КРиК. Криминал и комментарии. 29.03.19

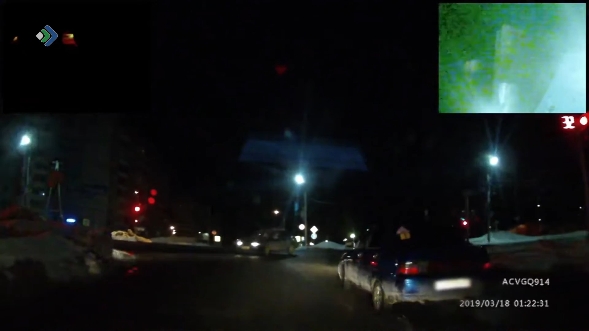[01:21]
На высокой скорости Лада рванула по проспекту Бумажника в сторону Сыктывкара. Машину не раз кидала из стороны в сторону.
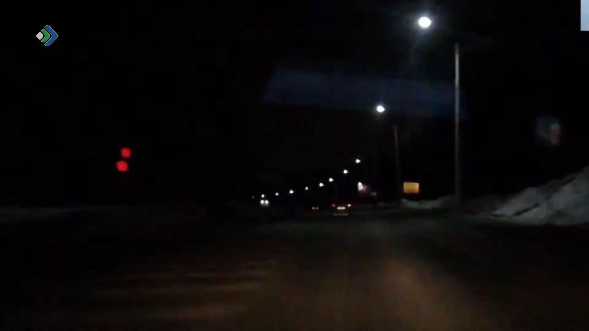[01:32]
В плотном потоке нарушителю чудом удавалось избегать столкновения с другими автомобилями. Опасаясь за жизнь участников дорожного движения в местечке Нижничев, стражи порядка попытались перегородить злоумышленнику путь патрульной машиной, но это не сработало. Использовать табельное оружие в черте города полицейские не рискнули.